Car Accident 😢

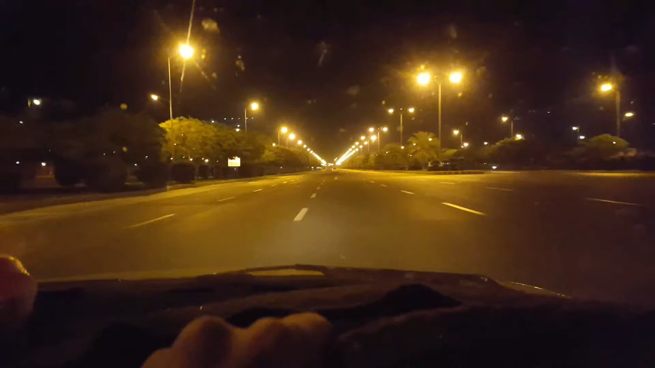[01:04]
कभी इस लेन में जा रहे हैं कभी इस लेन में जा रहे हैं, क्योंकि हमारी जो नस्लों ने जो है ना इतना बड़ा रोड देखा नहीं है। बहुत मज़ा आ रही है।